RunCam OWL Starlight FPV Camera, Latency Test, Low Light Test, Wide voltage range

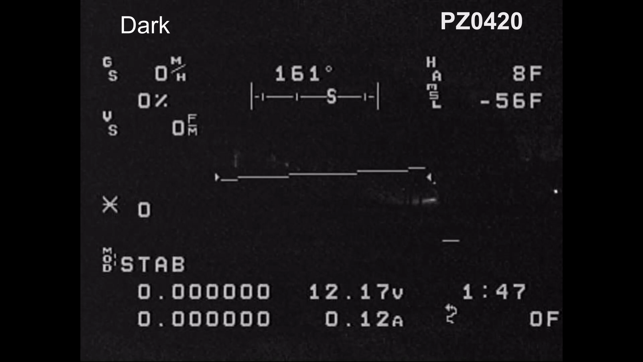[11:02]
Now this is looking back at the porch and some lights in the distance from the neighbor's house. You can definitely see a little more detail with the owl.
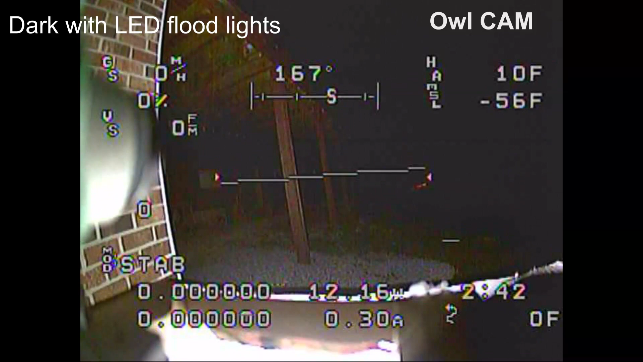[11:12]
Now this is with three LEDs on the front of the quad. The quadcopter has three three watt LEDs.
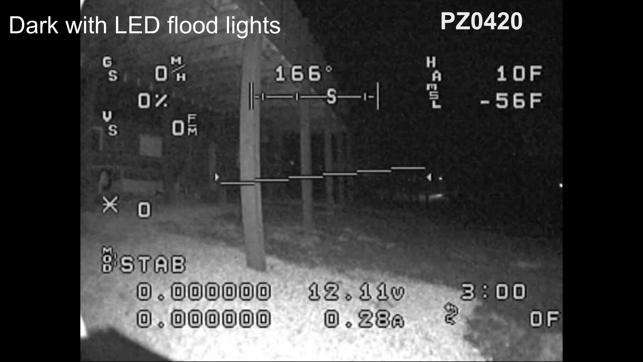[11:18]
So that's only like nine watts. But you can see the owl can see further.
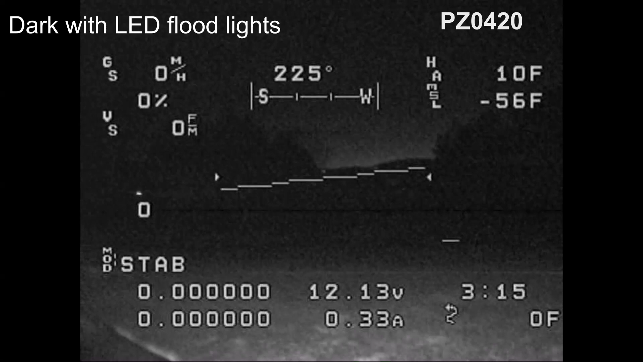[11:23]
For example, look here. You can see often the distance better with the owl camera. And then I'm going to tilt the quad up here in a minute. And you can see how the lights shine out.
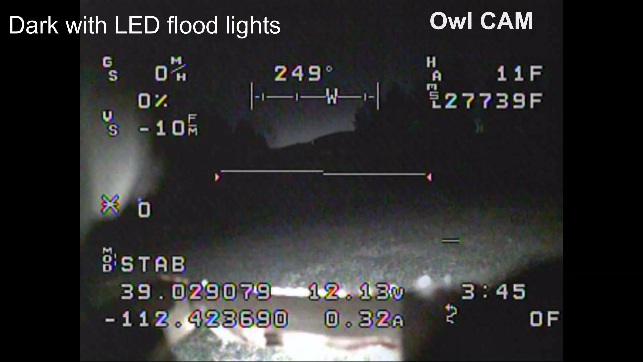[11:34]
See the owl you can see way off in the distance out on the golf course. You can't with the PZ. The PZ just looks dark out there.
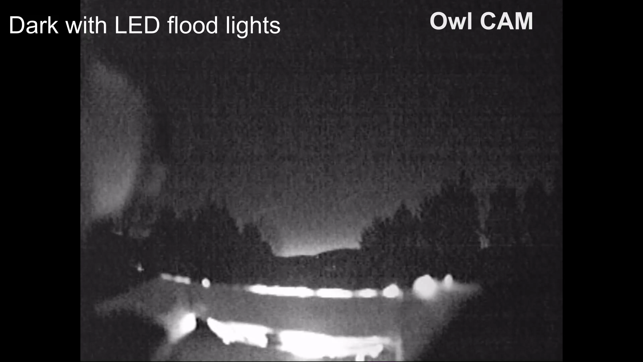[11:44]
So that's the end of my review. If you have any questions just leave them under the video. And thanks for watching. I hope this helps. Maybe we'll have some more information on the owl later.